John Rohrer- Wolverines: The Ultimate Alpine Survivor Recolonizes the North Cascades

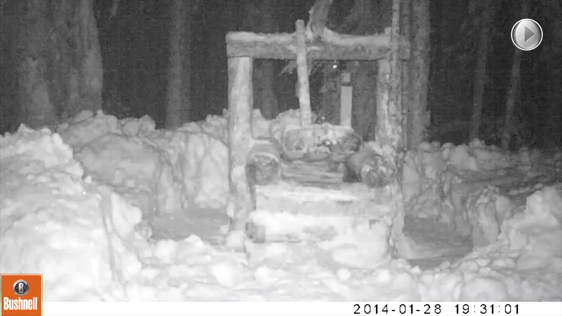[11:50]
Wolverine goes in the trap, yanks on the bait, door goes down. You can see the magnet swinging. And so now I'm getting, I'm getting a text message on my phone and emails to my home computer,